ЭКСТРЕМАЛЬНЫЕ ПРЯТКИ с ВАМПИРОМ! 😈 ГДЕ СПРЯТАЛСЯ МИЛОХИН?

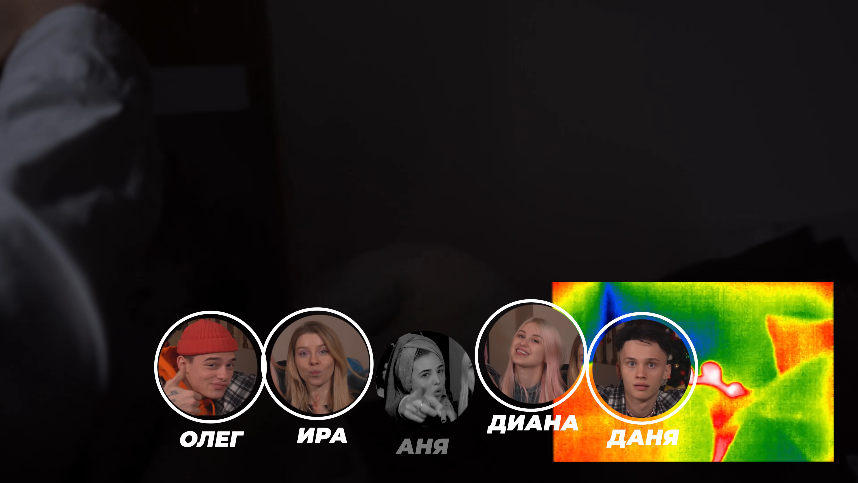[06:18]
Выходи, подлый трус Нет, это не я Это пол теплый Меня нашли сразу Что делать? Грус? Короче, знаете, что я думаю?
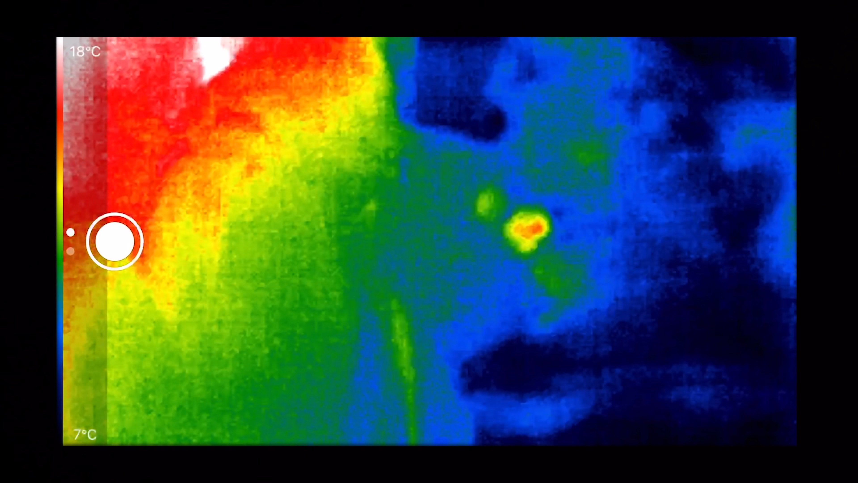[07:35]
On screen: scale top 18°C, scale bottom 7°C
Такая маленькая пипирочка светится Маленькая-маленькая пипирочка светится
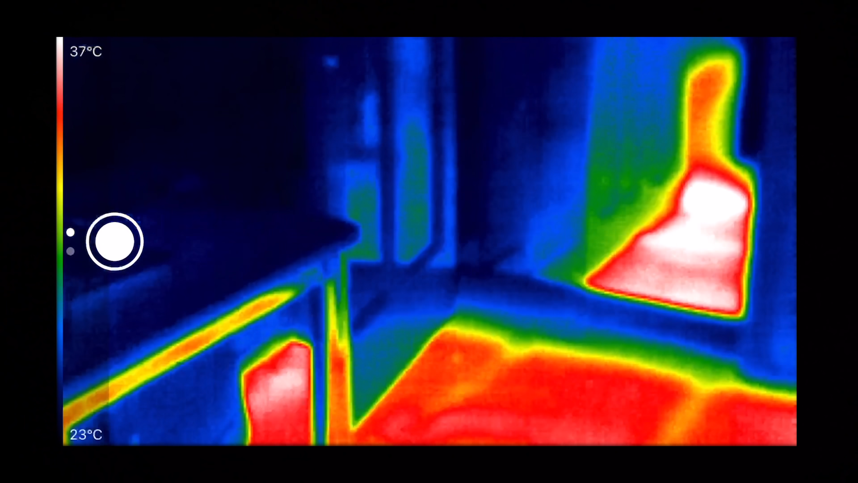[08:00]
On screen: scale top 37°C, scale bottom 23°C
Если бы у нас пол был не теплый, было бы вообще легко найти, мне кажется Там банки никого нет
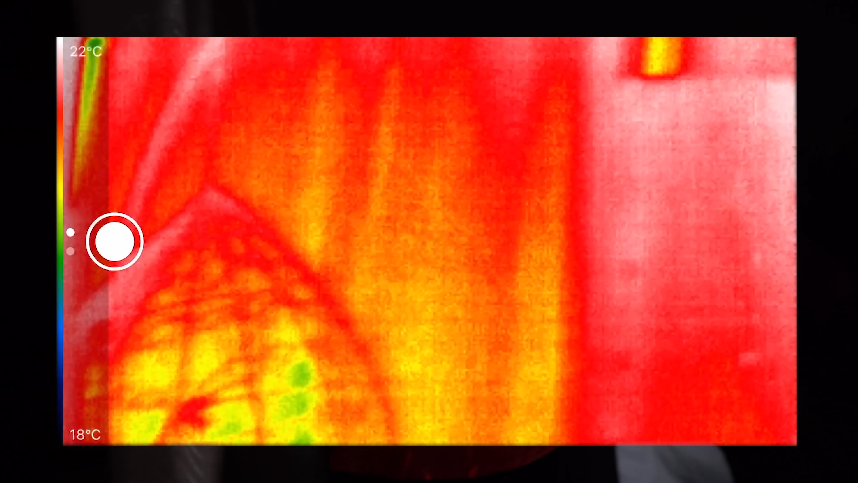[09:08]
On screen: scale top 22°C, scale bottom 18°C
у нас очень жарко в комнате Все горячее,